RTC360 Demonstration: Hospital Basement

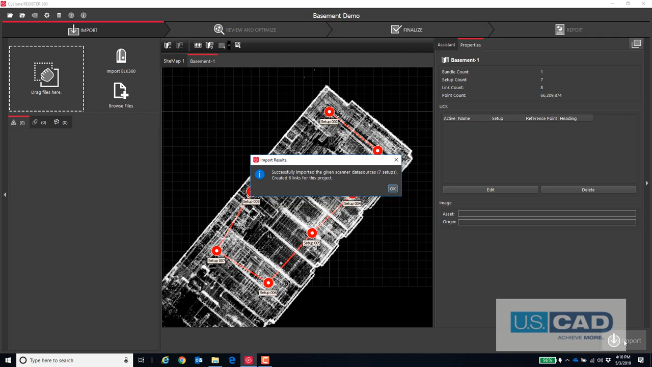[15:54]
All we have to do is add a few constraints to create a good network.
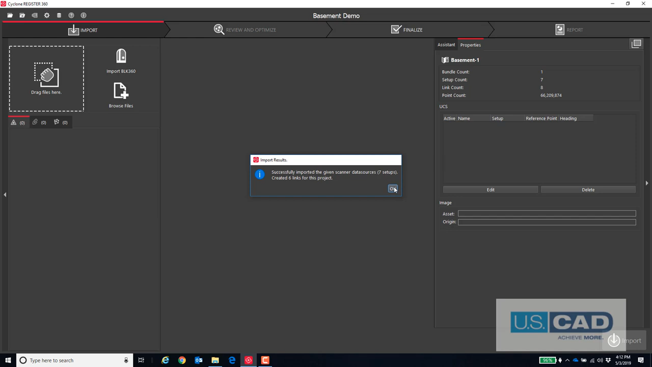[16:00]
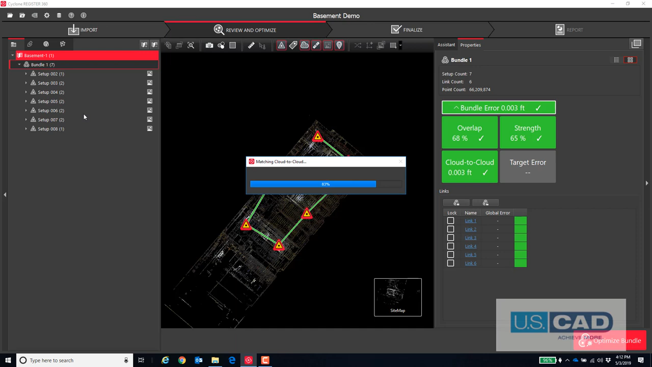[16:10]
This constraint will create a closed loop, critical for a good adjustment.
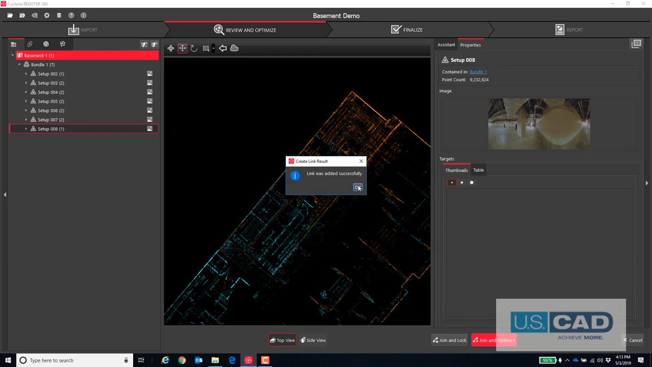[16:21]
This will provide a good cross-constraint. Since the data is basically in place already, to add additional constraints, I just select the two setups, hit the letter V for visual alignment, then J for join.
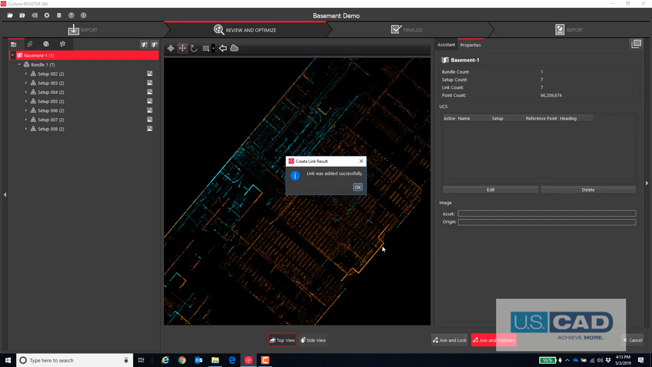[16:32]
It will best fit the constraint from there. Now I will adjust the entire network.
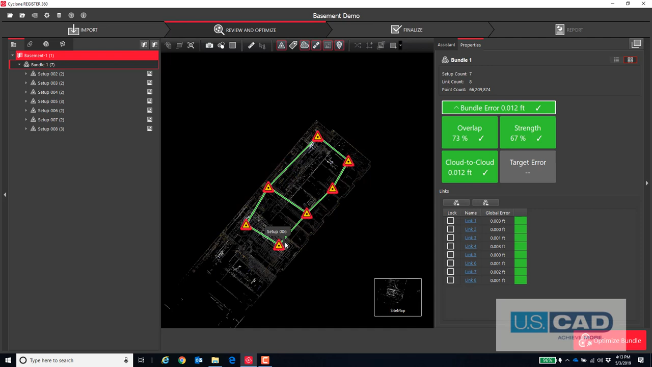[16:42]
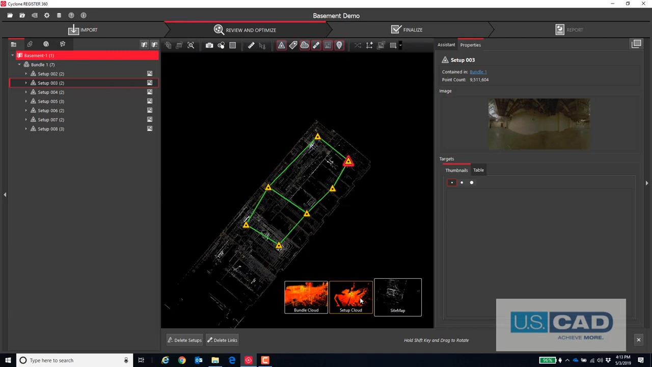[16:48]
Let's take a look at the photos from one of the setups and turn on the HDR image.
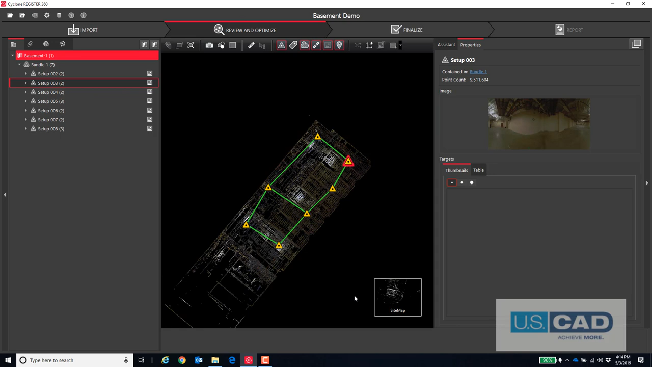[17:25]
Let's do some QA, QC with True Slicer.
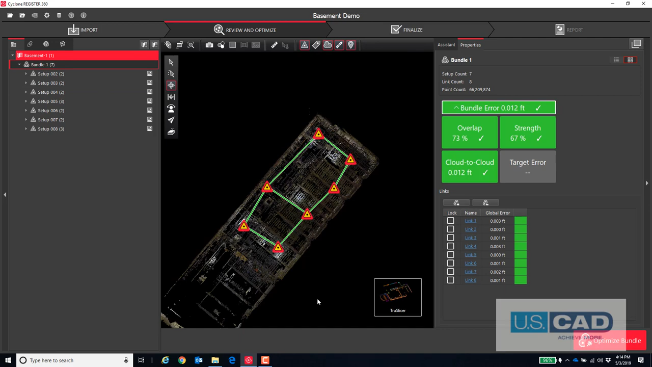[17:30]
True Slicer will turn each setup a different color and let us slice through the point cloud horizontally and vertically as a double check to make sure that the setups align. I will adjust the rotation of the project so that it is square to the screen.
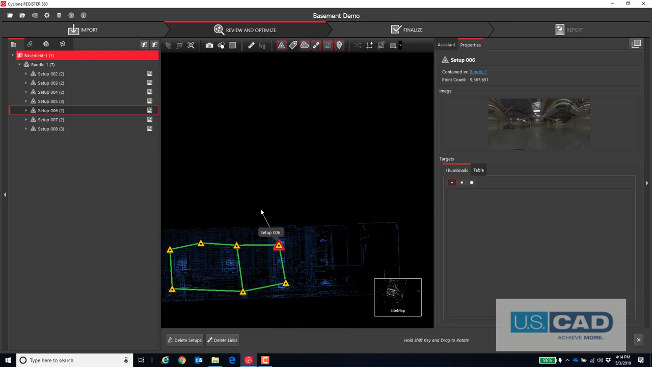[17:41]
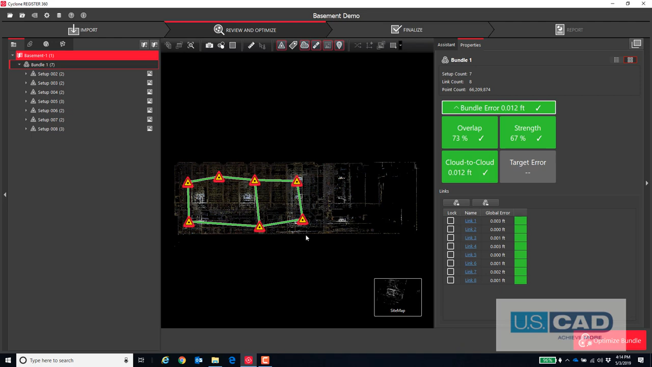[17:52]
I am just making sure that all the scans are lining up properly horizontally and I will shut off all the stations and links for clarity.
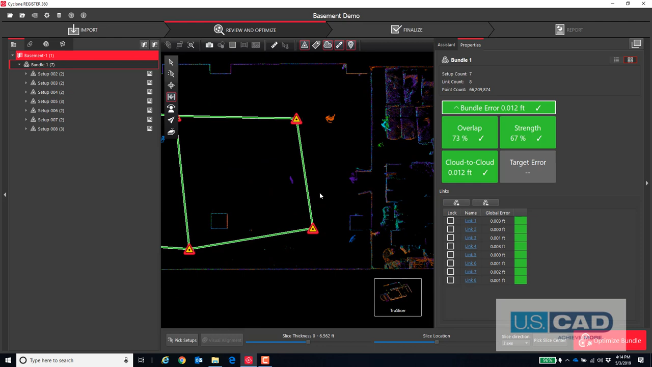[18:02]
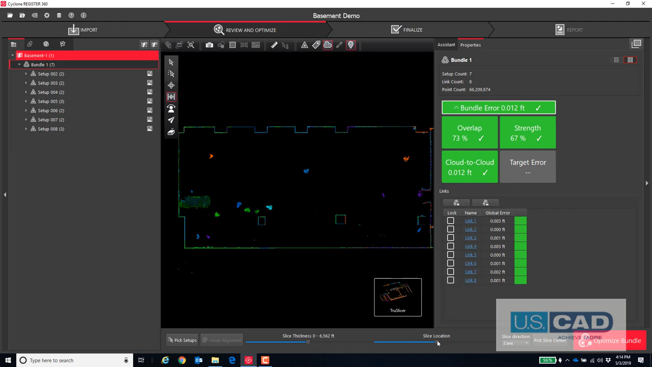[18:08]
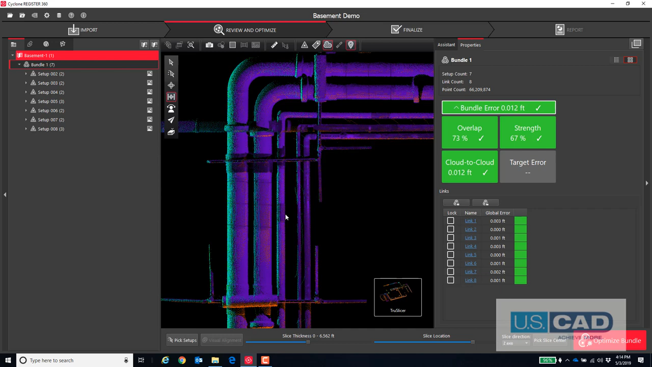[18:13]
Look at how nice that piping is.
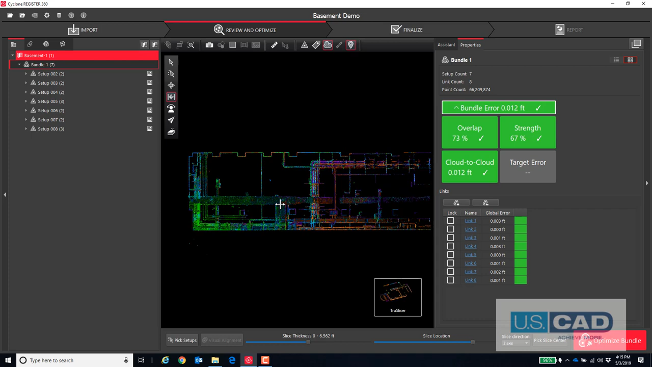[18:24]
I can adjust both the width and the placement of the slice in the X, Y, or Z planes.
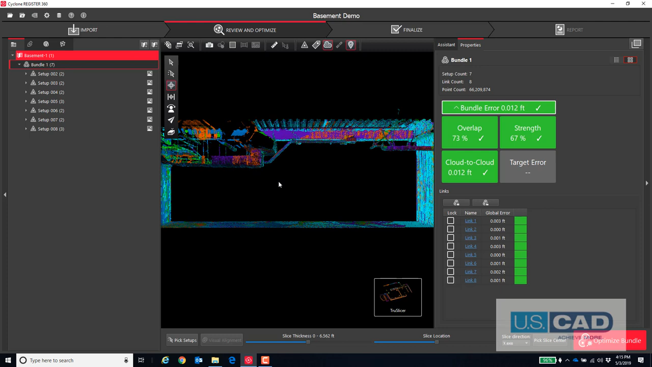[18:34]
I am just making sure that everything aligns well both horizontally and vertically. You should always do a double check QA, QC. I am the same way to narrator and see. Oh, who doesn't need one here? And now when it passes three, you should not see what makes all theय's boca out of your life and�綻 lunch mounts.